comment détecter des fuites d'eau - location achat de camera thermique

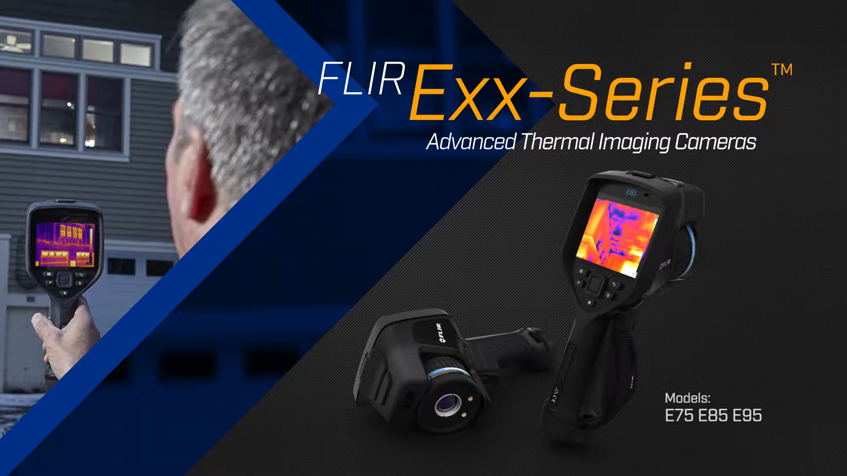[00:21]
With the sensitivity and features you need to catch
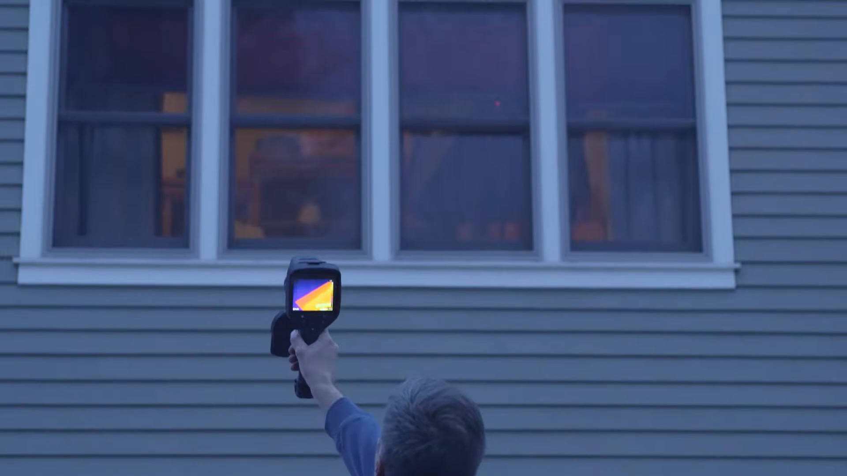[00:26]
and record the subtlest indications of structural issues.
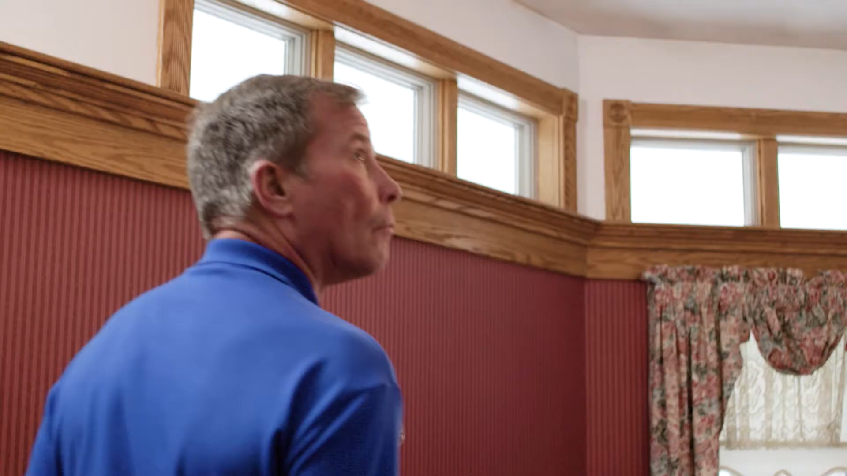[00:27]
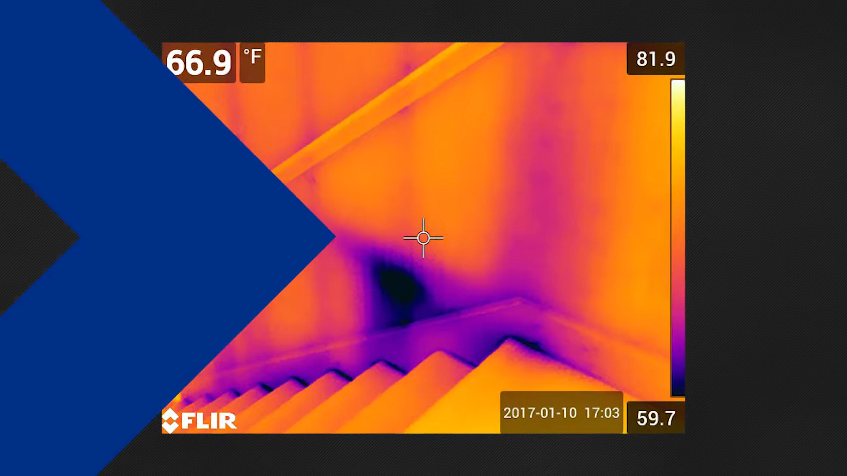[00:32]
On screen: spot 66.9°F
EXX Series cameras offer resolutions from 320x240 to 464x348
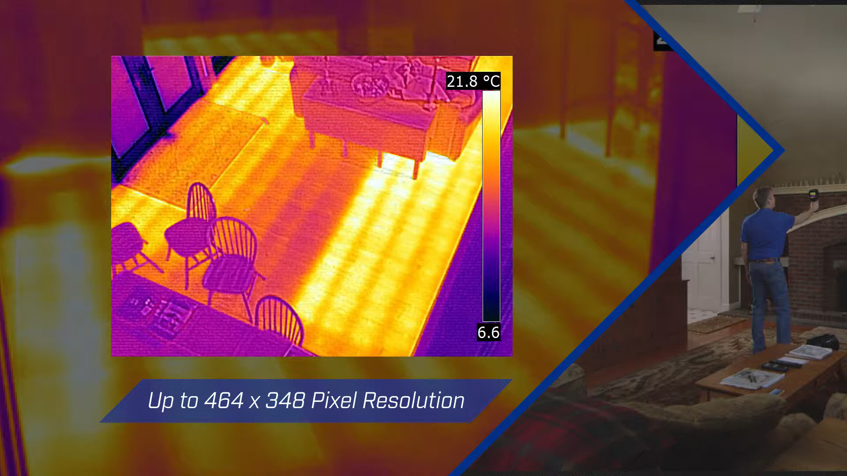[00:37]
On screen: scale top 21.8°C
pixels from an infrared detector that's sensitive enough to see minute temperature differences.
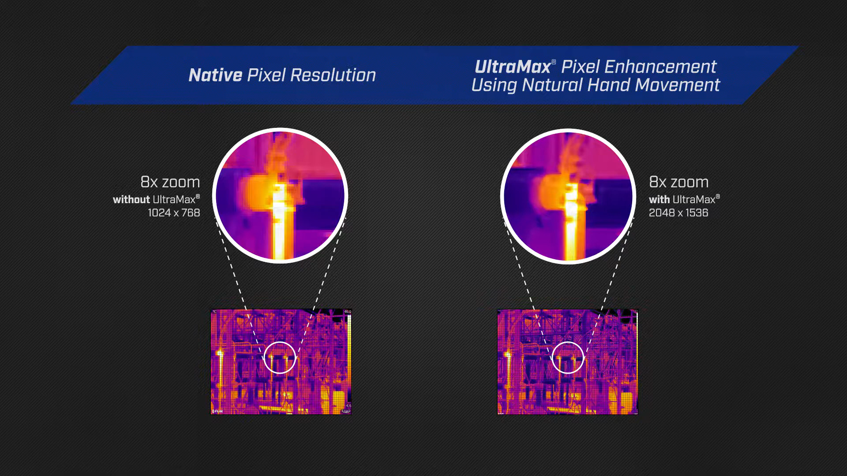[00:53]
you can also activate FLIR's Ultramax Super Resolution during analysis in FLIR tools,
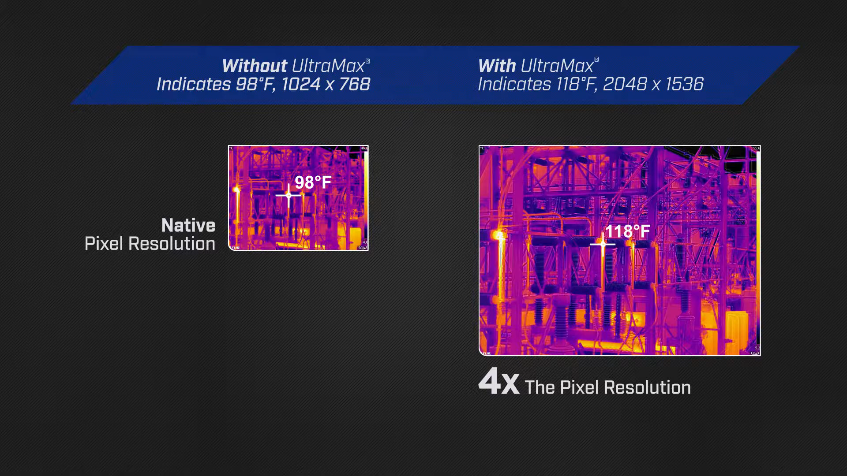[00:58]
quadrupling the pixel count for denser temperature measurements and greater thermal accuracy. When combined with FLIR's patented MSX Image Detail Enhancement,
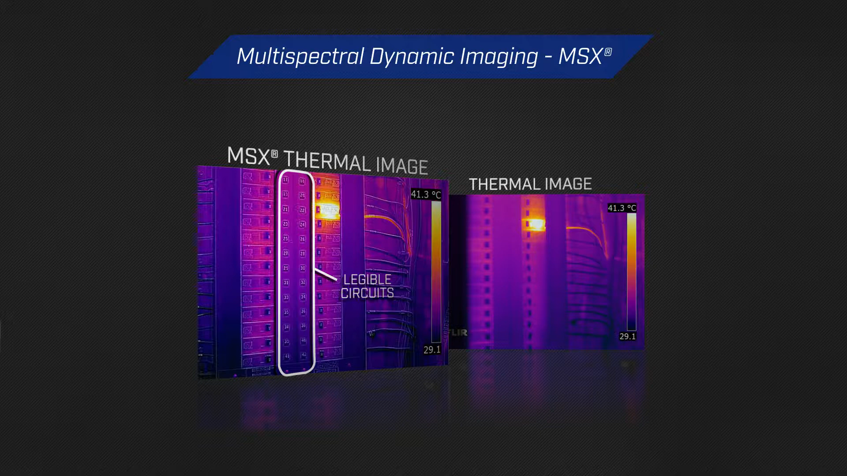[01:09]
On screen: scale top 41.3°C
you'll have the real-time perspective you need to identify problems quickly and correctly.
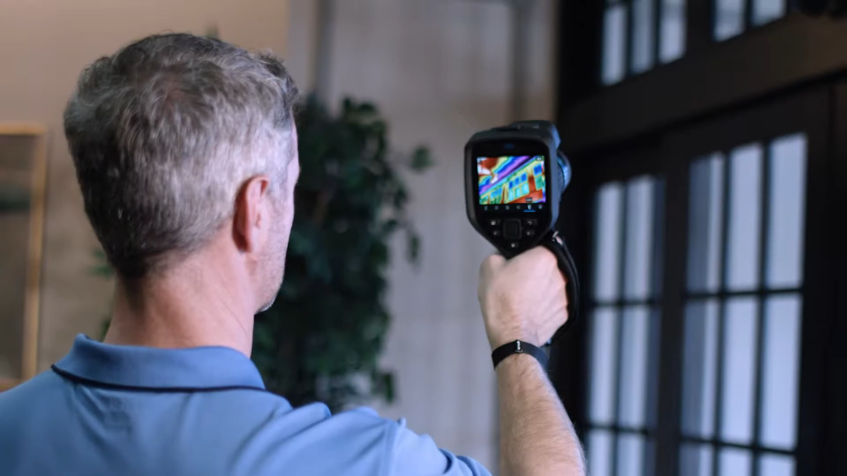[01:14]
Once you've found an area of water damage or faulty insulation, you need data to report it.
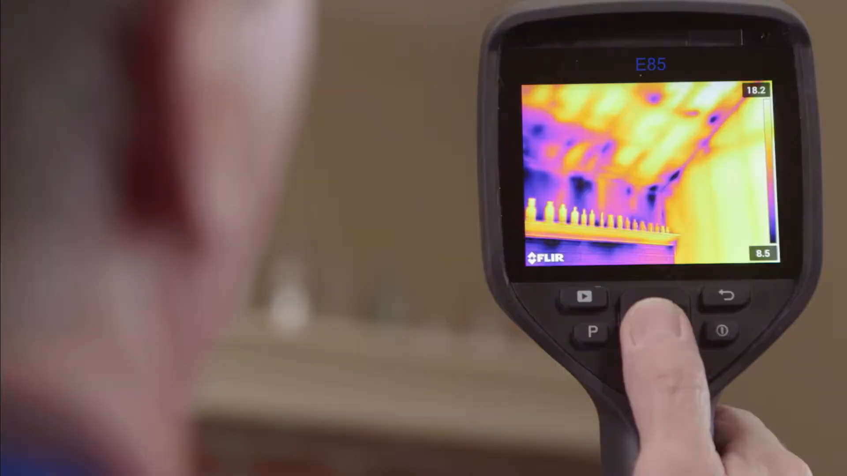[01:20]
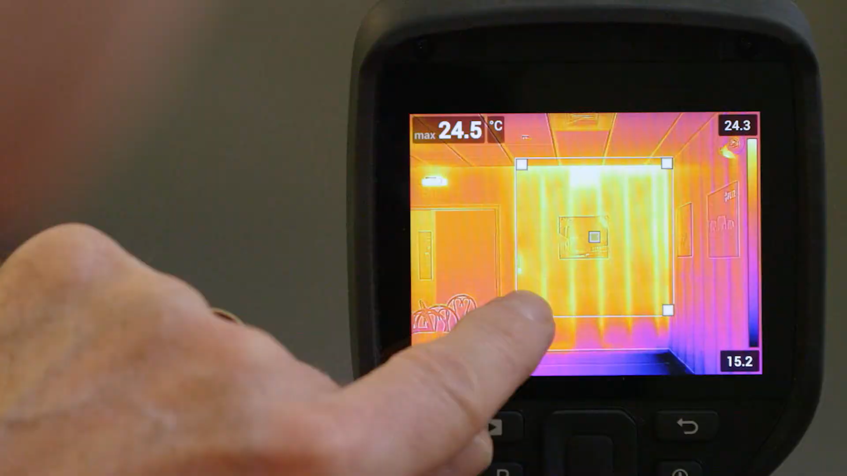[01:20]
On screen: max 24.5°C
The EXX Series Laser Distance Measurement feature can calculate the area in meters or feet right on the screen.
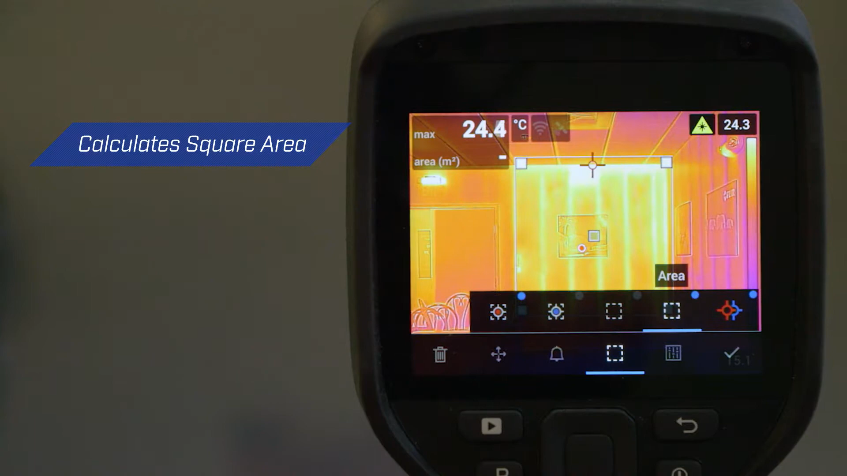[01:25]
On screen: max 24.4°C
All of these elements work together to give you superior sensitivity,